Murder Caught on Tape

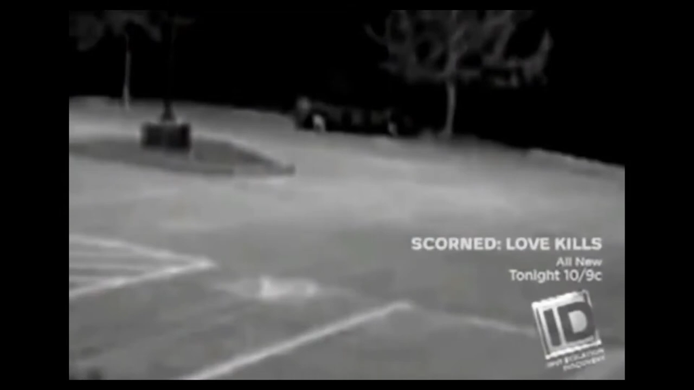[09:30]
And you see a horrific light, which flame in the body burns. Person comes up, jumps in the car. Just that quickly, within an hour of finding the unidentified body, the detectives know how their victim got in such terrible condition.
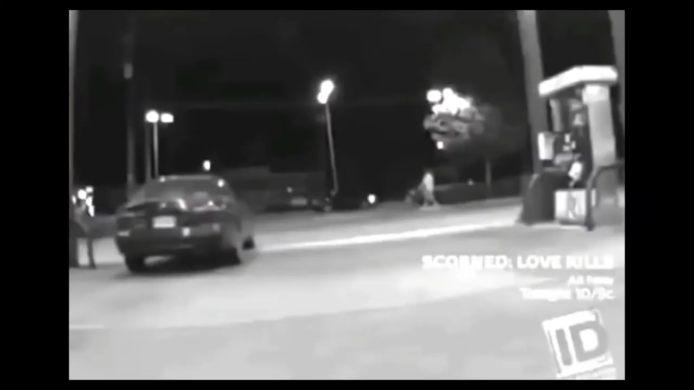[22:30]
And then another tape moments later, Ernesto Reyes is seen again at a nearby 7-Eleven,
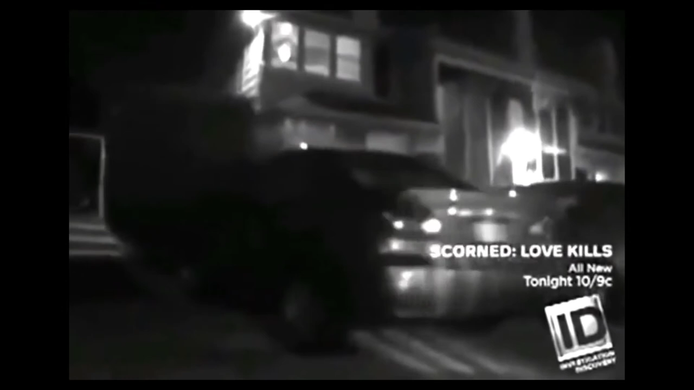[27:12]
where he got in the back seat, while Melanie and Donovan sat in the front seat, sharing marijuana and pills.